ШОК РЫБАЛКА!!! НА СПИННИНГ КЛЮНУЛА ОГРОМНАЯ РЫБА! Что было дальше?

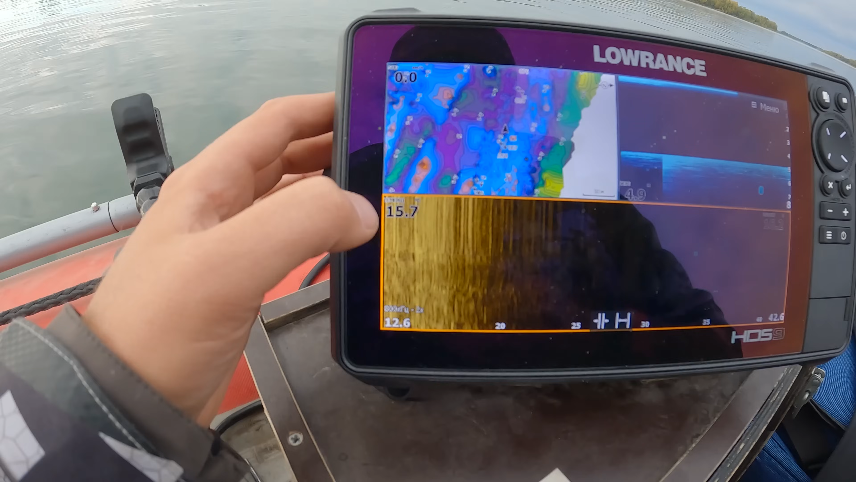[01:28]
С момента прошлой рыбалки температура заметно опустилась у воды.
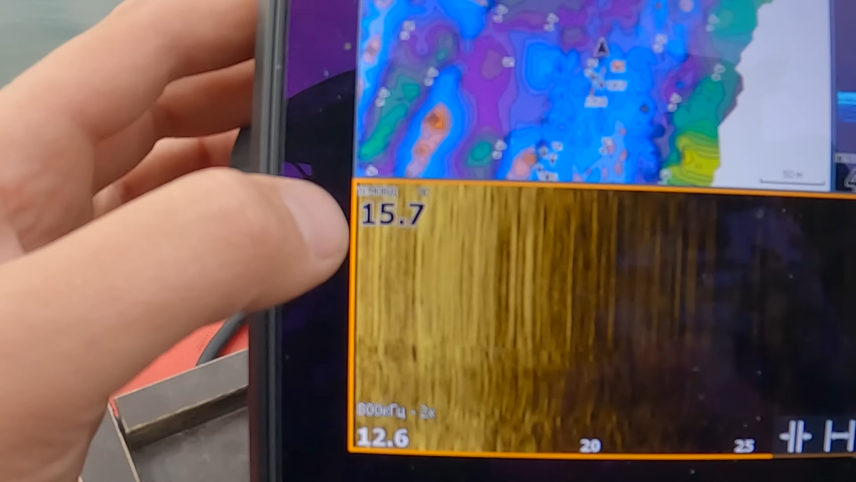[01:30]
Я рыбачил больше двух недель назад. И тогда было 21 градус. Сегодня уже, ну, 15-16 градусов в зависимости от мест, где я шел было.
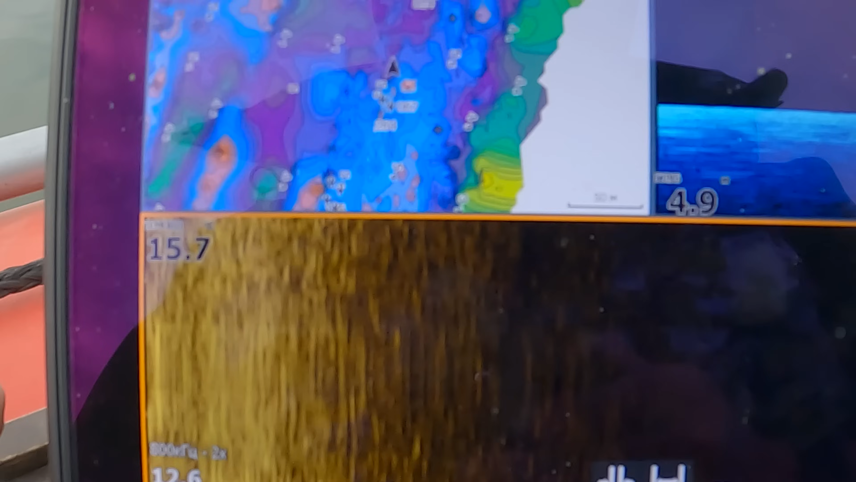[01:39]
У рыбки должно быть явно настроение вовсю кушать приманки толстой. Поэтому сегодня собираю спиннинг Хэйк до 50 граммов. Это мой новый любимчик, как выяснилось в прошлом сезоне, спиннинг Ронин Раш Соник.
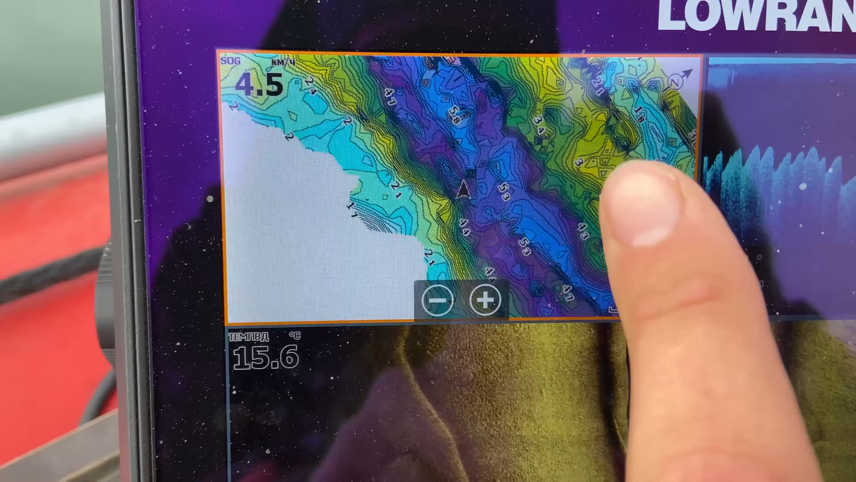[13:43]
On screen: water 15.6°C, speed 4.5 km/h
Это более мелкая часть. Здесь коса песчаная. А канава эта тянется от самого русла.
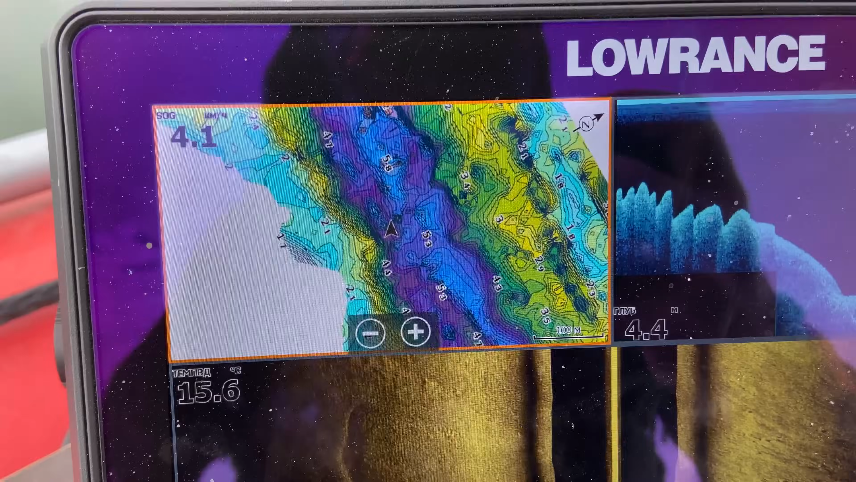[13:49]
On screen: depth 4.4 m, water 15.6°C, speed 4.1 km/h
То есть, здесь прямой выход с русла в эту канаву. И крупная рыба сюда любит подниматься. Вот, посмотрим, что в этой канаве получится, не получится найти.